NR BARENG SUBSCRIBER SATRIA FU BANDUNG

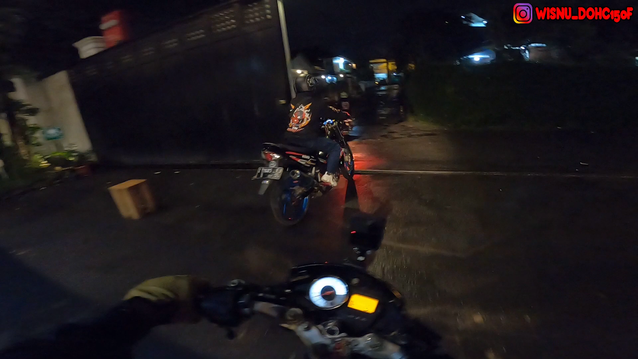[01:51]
Anjir, punya si Teteh Keo, dia udah pakai underbone dong. Yang gua kalah, anjir.
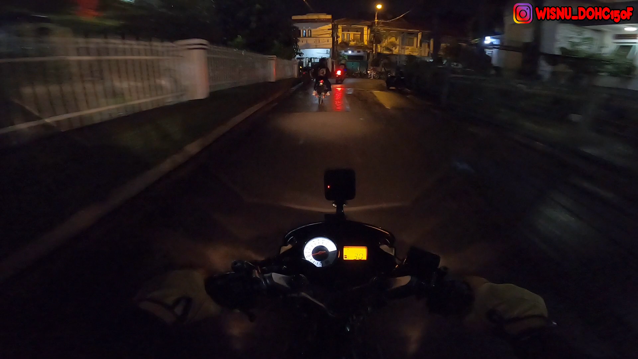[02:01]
Kita riding tipis-tipis aja ya, pelan-pelan aja, nggak usah kebut-kebutan lah.
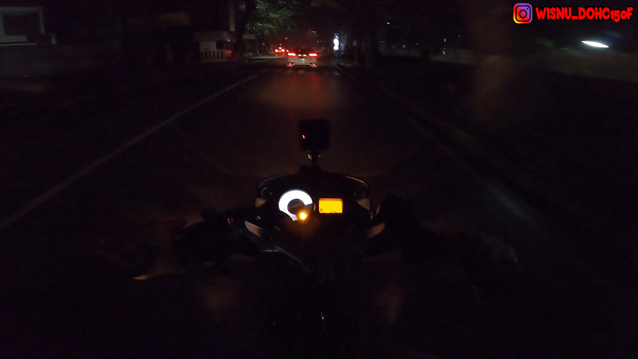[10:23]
kita belok di sini aja guys, di tempat San Mori ya, yang tadi pagi kita kesini.